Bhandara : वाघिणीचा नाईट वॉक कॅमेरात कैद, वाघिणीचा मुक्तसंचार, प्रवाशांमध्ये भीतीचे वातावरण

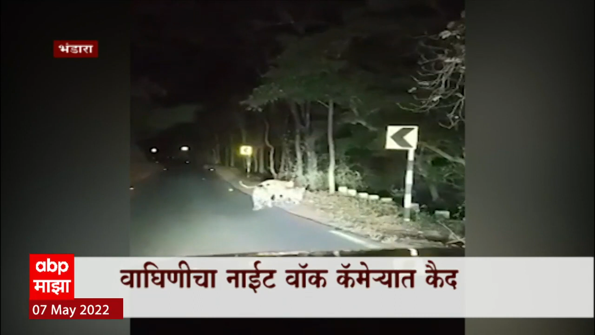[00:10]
कैमरा मधे कईद केलाई भर रस्त्या मधे या वागेणी न दर्शन दिल्यान प्रवाशान मधे कहिशी